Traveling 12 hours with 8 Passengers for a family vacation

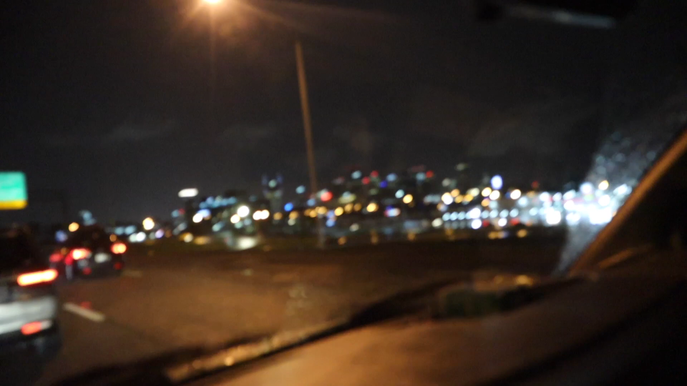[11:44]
We're in Nashville with all the beautiful traffic. We're almost there. Look at that.